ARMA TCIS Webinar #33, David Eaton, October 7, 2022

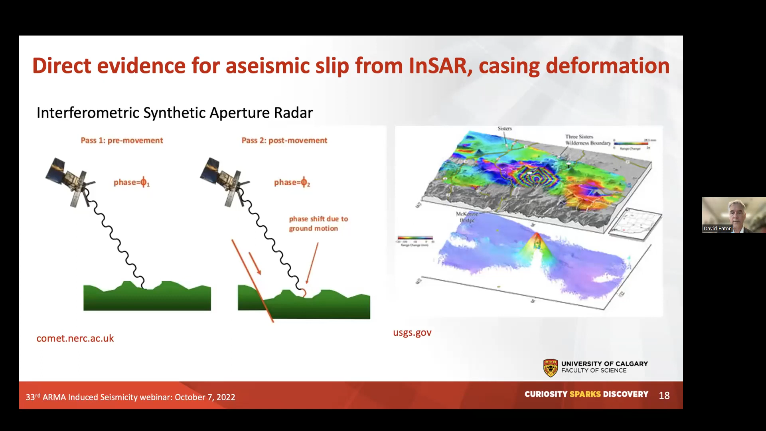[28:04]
And the raw data show these fringes, but we can phase unwrap these fringes in order to get a recording of ground displacement along the line of sight of the path from the satellite. So here is a diagram which is taken from our paper published in Scientific Reports.